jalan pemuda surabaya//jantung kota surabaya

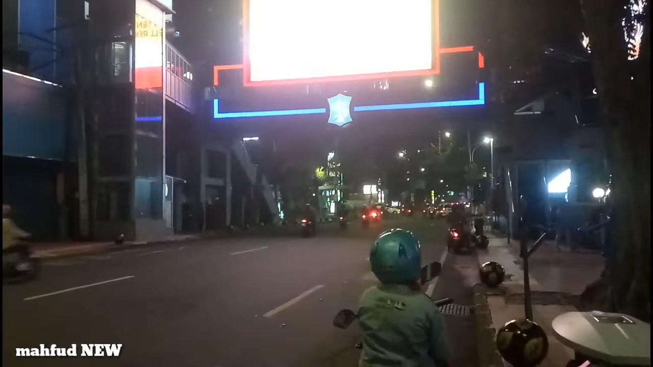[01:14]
Jalan Baswi Rahmat ya Kalau yang kesana Kalau yang disini jalan pemudanya ya Di depan sini nih Ini kantor ini ya Seluler ya